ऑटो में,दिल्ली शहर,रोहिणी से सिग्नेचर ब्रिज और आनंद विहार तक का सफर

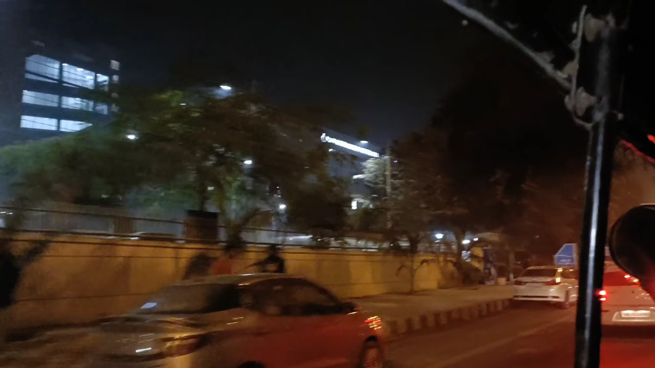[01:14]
के जाना चाहिए रस्टे पर कई चीजा आएंगी जैसे अब सामने मैट्रो आगई
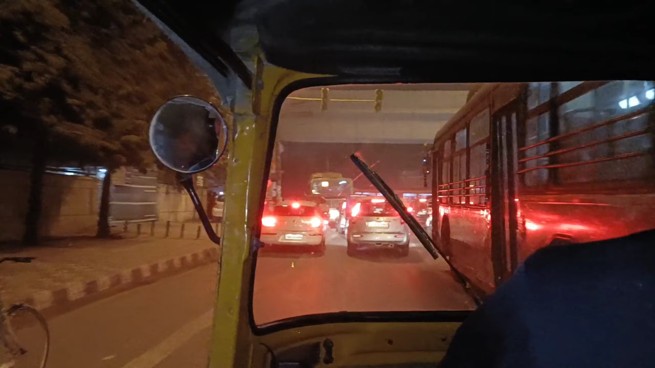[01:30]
है उपर से मैट्रो लाइन जा रही है
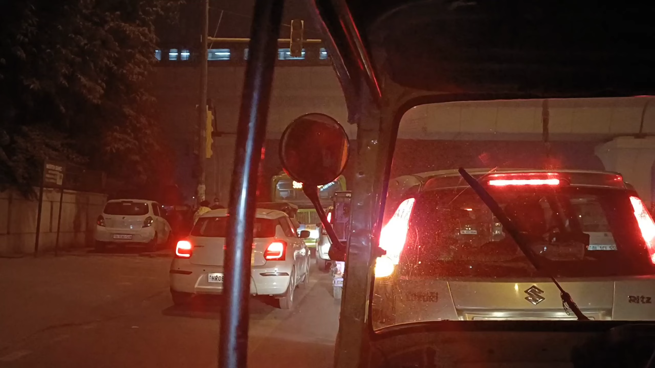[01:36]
और आपको मोल के भी दर्शन कराते हैं तो लाल बत्ती से निकल पड़े हम तो
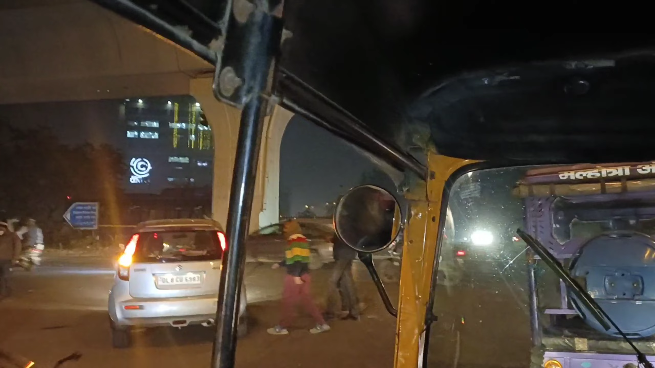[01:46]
सामने बीग बजार है रोएनी सिटी सेंटर बीग बजार इसके बैक साइड में है
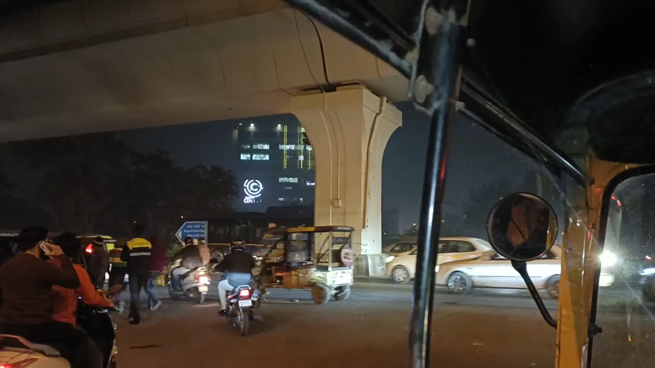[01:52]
तो अभी फिर रेड लाइट पर रुख गए चलती है फिर दिखाते हैं
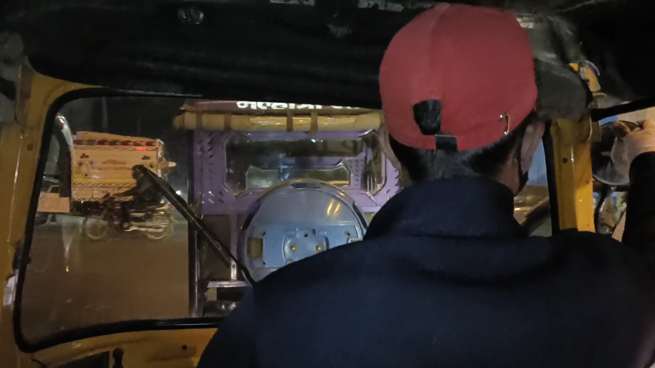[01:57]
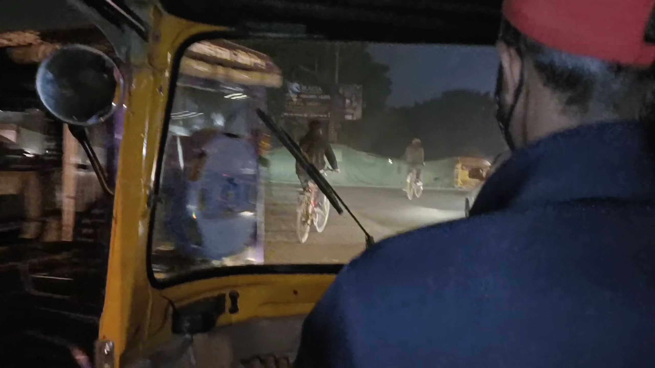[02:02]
यह तो रेड लाइट खरास्ती तो यह सारे लोग रुखे हुए थे तो अब तीरे तीरे गाडियां बढ़ा दी लोगों ने
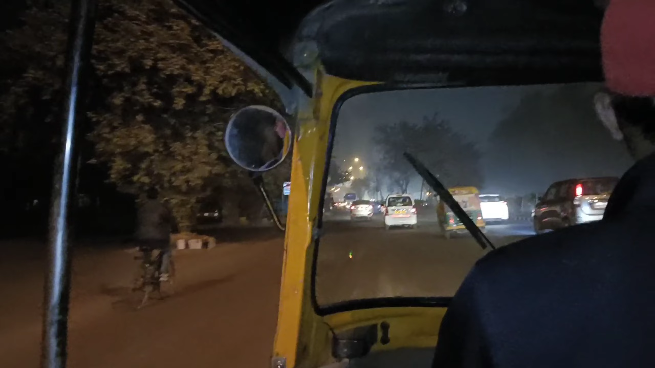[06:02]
तो हम बाइ पास पहुचके हैं और बाइपास से अब हम सीधे सीधे ही यहां से बढब्स प्र hundred कि जब निकले तो बाइपास मोचें अब सीधे सब्सक्राइबंशा घाये जा रहे हैं तो यहां राइयोबर
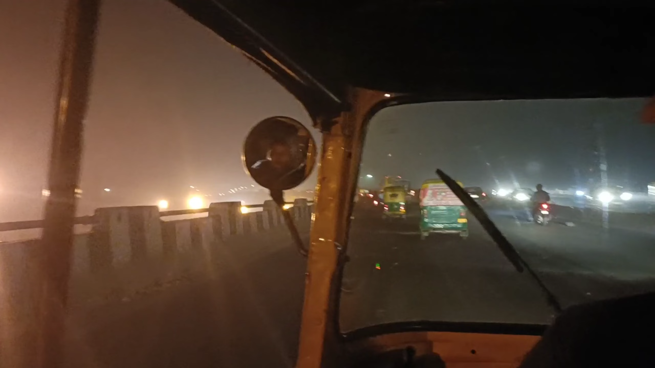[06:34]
फ्लाइओवर से होते हुए हम जाएंगे तो हमें जरा सिगनेचर प्रिच
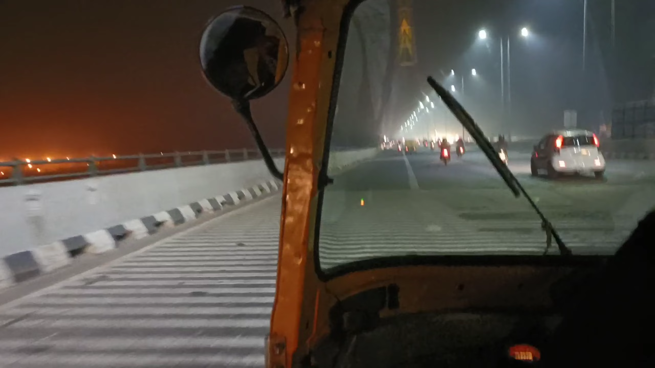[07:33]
जरा सोनु भाईया जरा साइड लगा दो, दो मिनिट लगा दो, दो मिनिट लगा दो, उसवादे भड़ेल आप कोई बात रही है तो यह है दिल्ली का सिगनेचर ब्रीज और
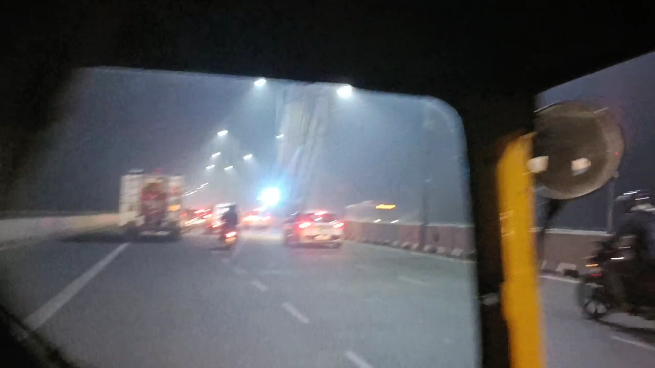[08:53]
लोकेस जा रहे हैं जी जा गड़ी है लाइट जा रही है है यहां पे भी नीचे जा रहे है
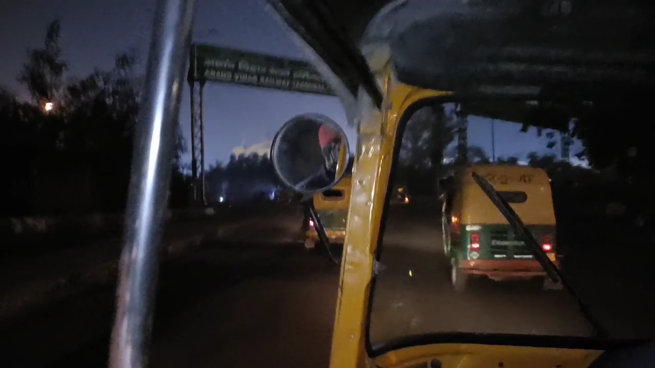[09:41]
बसट्टा और रिल्वेस्टेशन को भी रस्ता जाता है